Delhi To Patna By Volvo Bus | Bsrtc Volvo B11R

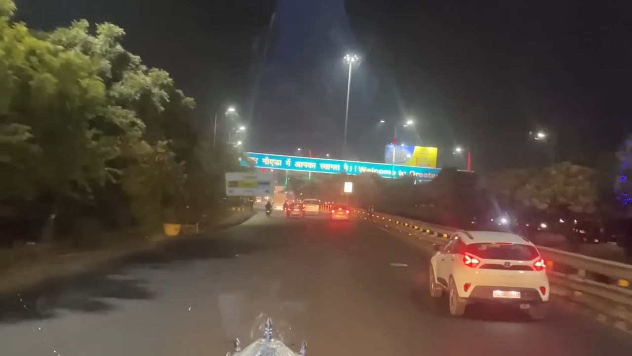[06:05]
वेलकम टू ग्रेटर नोएडा। तो ये भी हम एंट्री कर गए हैं ग्रेटर नोएडा में, और इसके बाद अब हम एंट्री करेंगे कहीं ना कहीं यमुना एक्सप्रेसवे पे।